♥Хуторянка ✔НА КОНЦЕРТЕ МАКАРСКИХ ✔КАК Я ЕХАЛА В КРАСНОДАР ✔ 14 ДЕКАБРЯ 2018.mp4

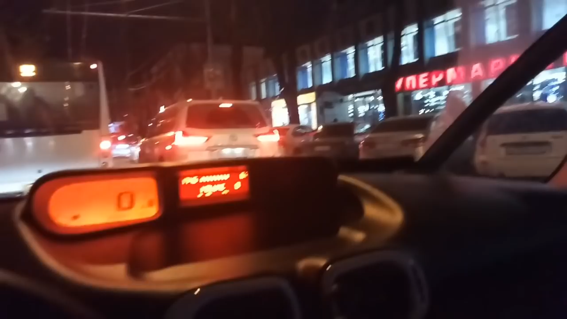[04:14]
Так вот, мы с мамой уже на Красной. Какой-то здесь супермаркет, да? Да, круглосуточный. Здесь вот мы. А здесь что? А, это ж уже на Одесской мы, да? Вот эта арка.
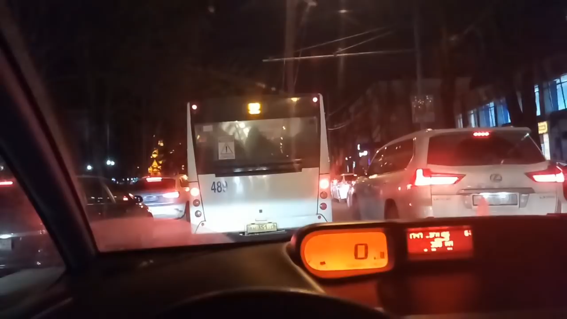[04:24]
Да, да, да, да. Не бабушкина. Бабушкина, да. Угу. Я в шоке, как здесь красиво.
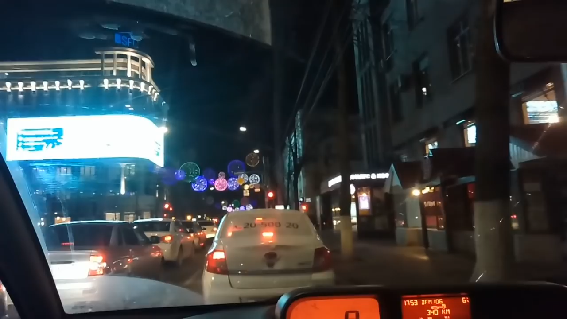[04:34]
Как мне нравится. А помнишь, что тут же кинотеатр Северный был? Нет, Россия. Мам, ну я не помню. Ты не помнишь Россию? А вот же Домяна. В 77-м? Да, в 77-м.